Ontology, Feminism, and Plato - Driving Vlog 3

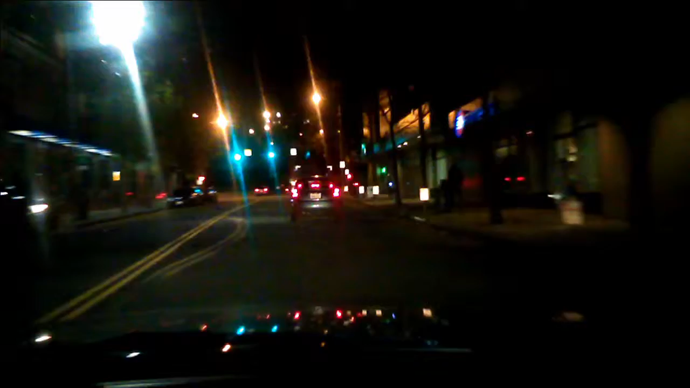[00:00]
Woo! More nighttime rants! Oh, red light! Okay, well, I feel like usually I get to jump just like straight on the freeway and go.